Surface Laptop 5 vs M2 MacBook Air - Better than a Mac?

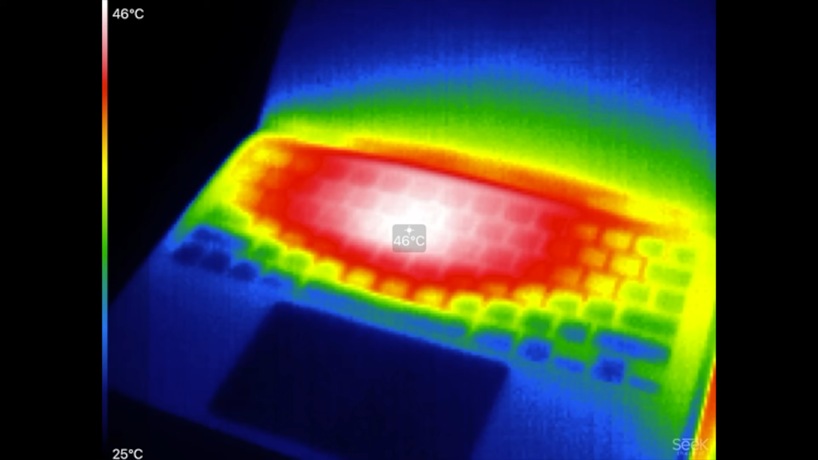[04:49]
On screen: spot 46°C, scale top 46°C, scale bottom 25°C
the hottest spot compared to the surface 49 50 right over there wow
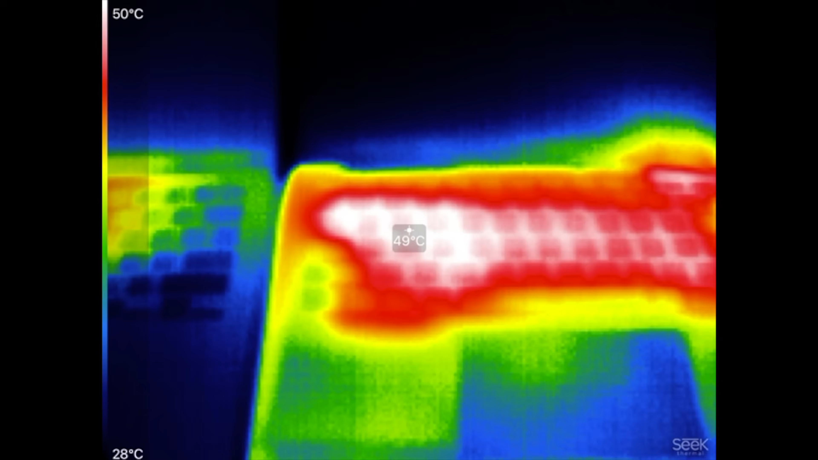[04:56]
On screen: spot 49°C, scale top 50°C, scale bottom 28°C
that is very hot there's also a lot more heat in general but
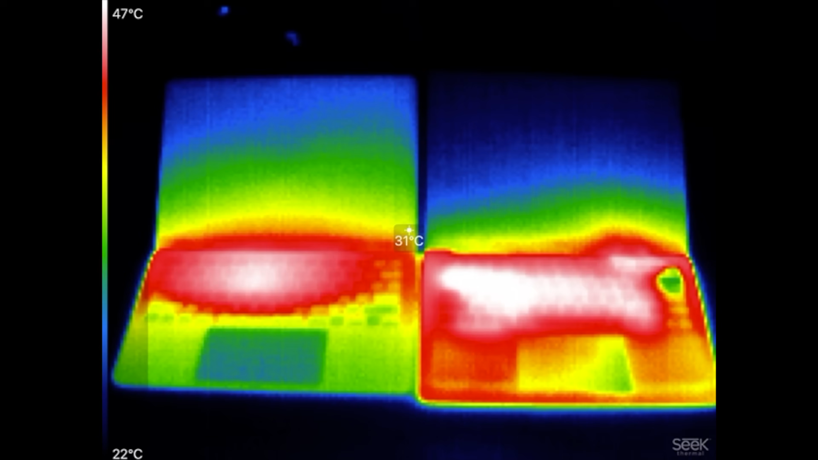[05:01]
On screen: spot 31°C, scale top 47°C, scale bottom 22°C
the surface is getting it away from that chip our scores are in and wow